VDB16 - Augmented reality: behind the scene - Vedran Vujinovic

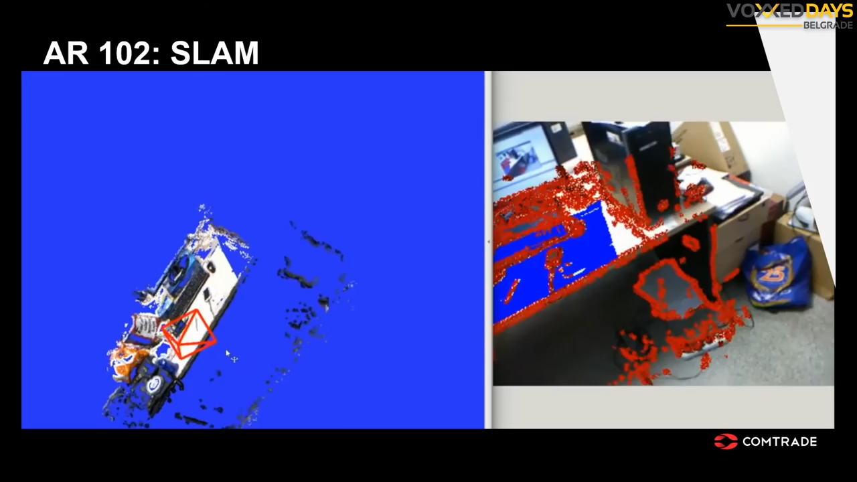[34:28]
So, the problem that we are calling SLAM, which is an acronym for simultaneous localization and mapping, is a problem.
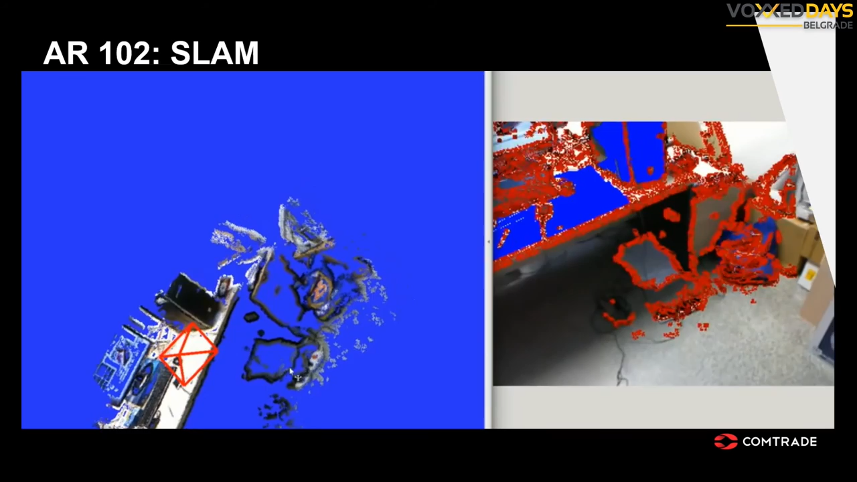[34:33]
And it's not one single algorithm.
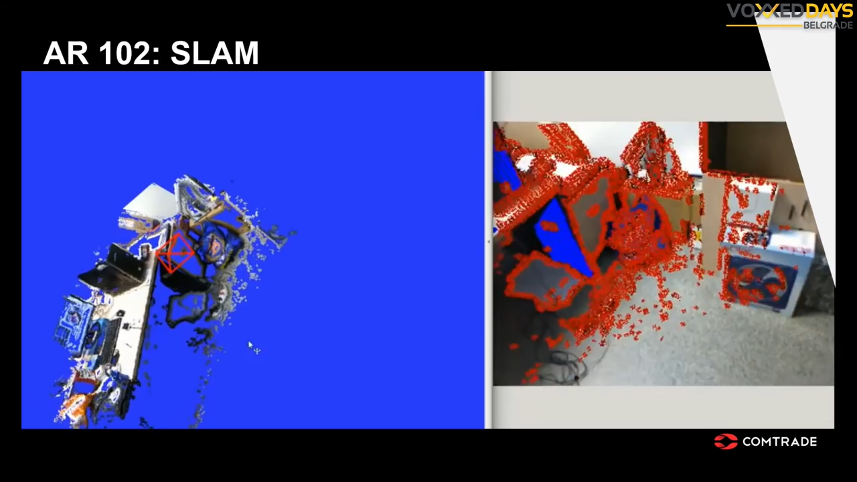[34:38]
It's a collection of algorithms that are being used mostly in robotics.
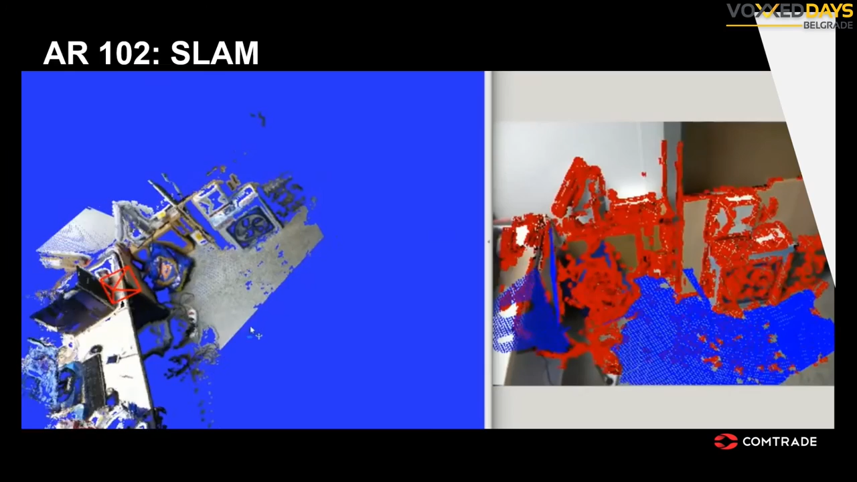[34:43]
And lately, those self-driving cars are using a lot of SLAM